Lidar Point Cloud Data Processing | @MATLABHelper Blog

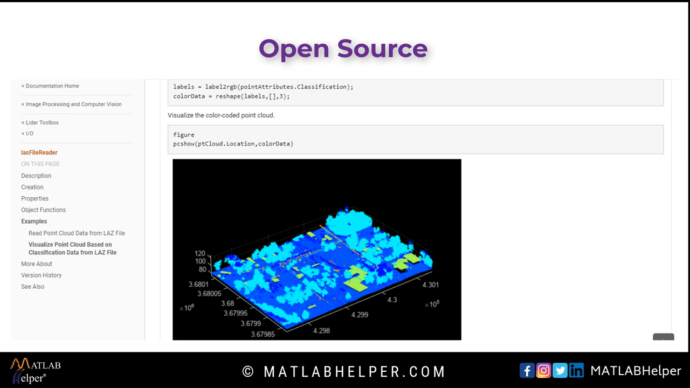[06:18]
LAS file reader will read the LAS point cloud data file as an object and a point cloud is created with the help of read point cloud function.